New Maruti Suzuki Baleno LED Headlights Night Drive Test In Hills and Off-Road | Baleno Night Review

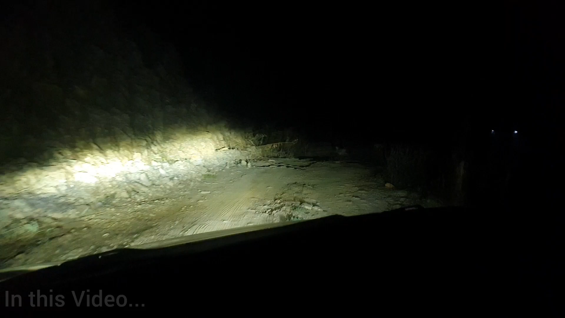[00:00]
ये देख सकते खरगोश कैमेरे में वो विचारे भी परशाने इतनी जादा लाहीटे कहा से आ गई
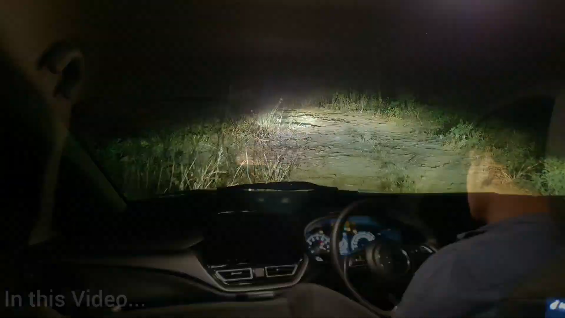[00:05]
नमस्कार दूस्तू, वेलकम टू पावरेसे मैं हूँ आपका दोस्त हाडशेट आज मैं आपके लेकाया हूँ आल न्यू बलीनो का नाइट ड्राइव रिव्यू
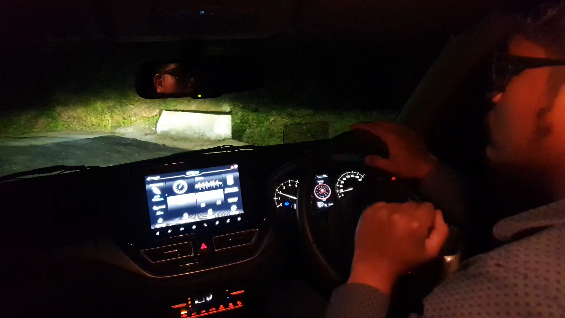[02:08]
और लाइटिंग सेटप के साथ आप देखेंगे जो इसमें IRVM आपको दिया गिया है वो आपको फुली एलेक्ट्रो क्रोमिक मिरर कोटिंग के साथ मिलता है यानि कि इसमें आपको ऐसा कुछ दिक्कत नहीं कि
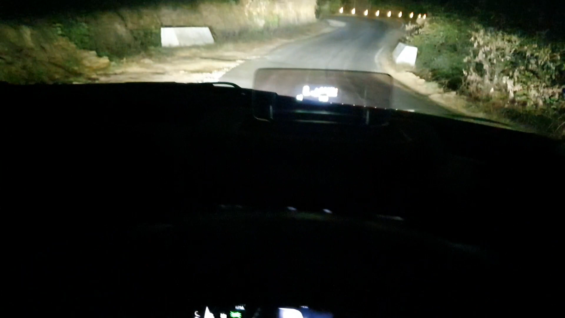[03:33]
दिखाता हूँ और बड़िया तरीके से आपको दिखाएगी और यहाँ पर इसका पूरा cluster है यह इसकी noise की
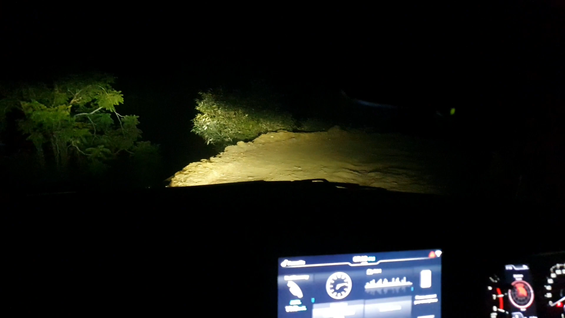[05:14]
कि वहाँ पहाड़ तक आपको देखने को मिल जाए लेकिन beam throw ठीक है इसका lights आप देखी पा रहे होंगे जो पीछे camera है वो काफी जाद आपको shake होते वे दिखेगा और यहां पर मैं आपको बहार का shot भी दिखाता लेकिन वह आपको नीचे दिखा दूँगा नीचे जब गाड़ी हम पाक करेंगे वहाँ पर आप light का shot देखेगा बाखी corner हम आप दे�
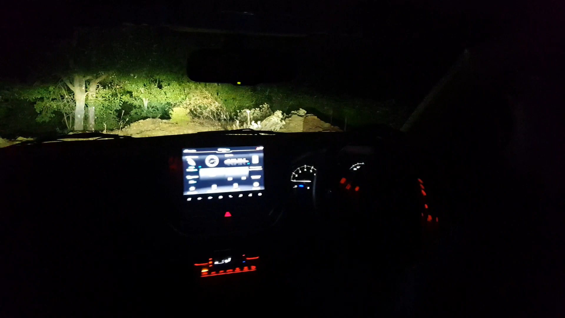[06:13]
हैं कि बस वो नाम की light है ऐसा नहीं है इवन point out किया जाए तो crata की lighting अगर आप देखे LED में तो उसमें improvement की ज़रत है उसमें आपको ऐसा नहीं है कि बहुत बढ़िया lighting मिल जाती सिर्फ वो दिखने की बढ़िया होती है लेकिन यहां पर मारूती की जो lighting है काम भी ठिक करती है Grand Vitara को मैंने रात को टेस्ट नहीं किया रहा लाइटिंग में वो आपके लिए कभी किया जाएगा वीडियो में बागी
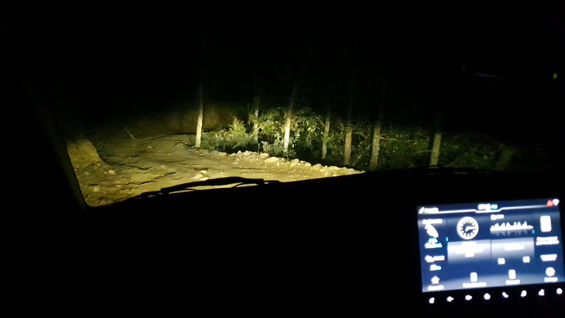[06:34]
lighting उसमें भी बहुत शांदार है पीछे मेरा tripod रखा हुआ है तो उसका थोड़ा sound आ सकता है वैसे body में कोई जादा rattling नहीं है इसमें तो यह हमारा सारा खराब रास्ता भी encounter होता है यह सब चीजा आप देख रहे हैं जब आप कभी कभार खराब रास्तों में चलेंगे तो वो आपको मिलता है बागे आपने खरगोश भी देखा जो कि यहां रात को मिल जाते है और गड़ी अभी D-mode में है थोड़ा पुश करते